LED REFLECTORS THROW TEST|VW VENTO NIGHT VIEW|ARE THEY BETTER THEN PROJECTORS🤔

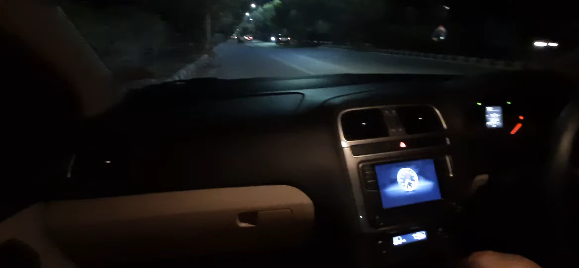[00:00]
वेलकम टू मैं चैनल और इस वीडियो में मैं दिखाने वाला हूं हमारी गाड़ी का लाइट टेस्ट और कि यह रात को कैसी दिखती है गाड़ी तो अभी जैसे हमने सब कुछ बंद कर रखा है तो यह ऐसे दिख लिए तो अभी बापा इसकी पारकिंग लाइट जलाएंगे
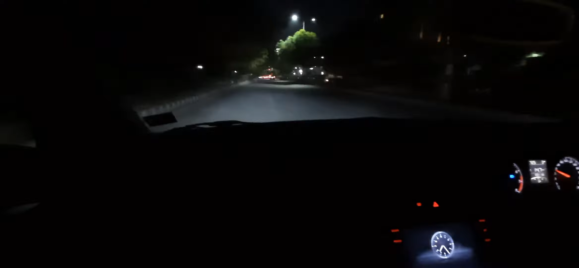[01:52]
रोश्नी गर देती है अब हम जैसे ट्राफिक पे जाएएंगे तो आप त्राफिक में इसकी लाइट कैसी दिखती है
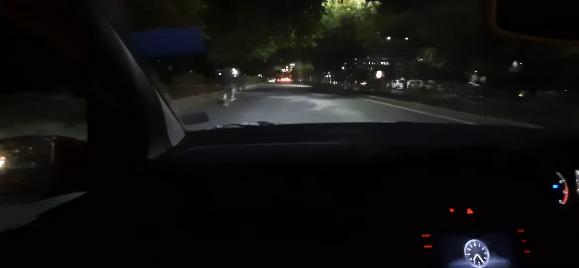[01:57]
तो अभी इसको हम low beam पे कर देते हैं तो यह low beam पे है अब यह जैसे ट्राफिक आ गया है यह हमने high beam करी यह इसकी low beam है अब देख सकते है low beam का इसका throw अब हम एक बार इसका High Beam करते है
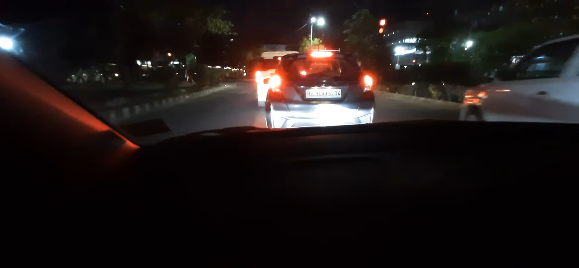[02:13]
तो यह इसका High Beam कत्रोब है तो यह ही मैं आपको बता आथा पिछली वीडियो में कि इसकी लाइट कत्रोब